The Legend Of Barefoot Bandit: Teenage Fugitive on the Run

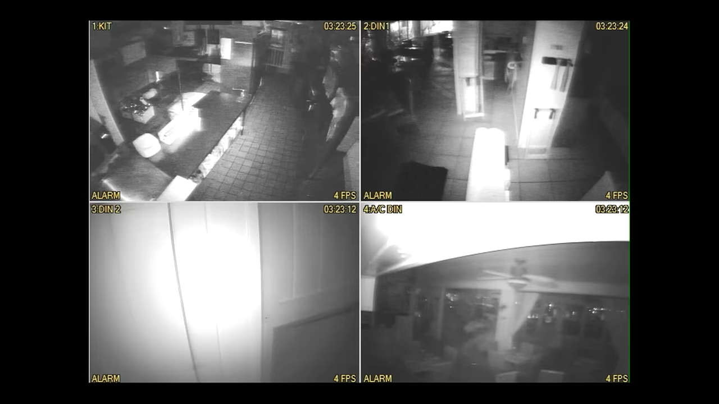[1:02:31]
Barefoot. Watch it now. Barefoot. I looked around. There was nothing missing, nothing really damaged except for the doorway,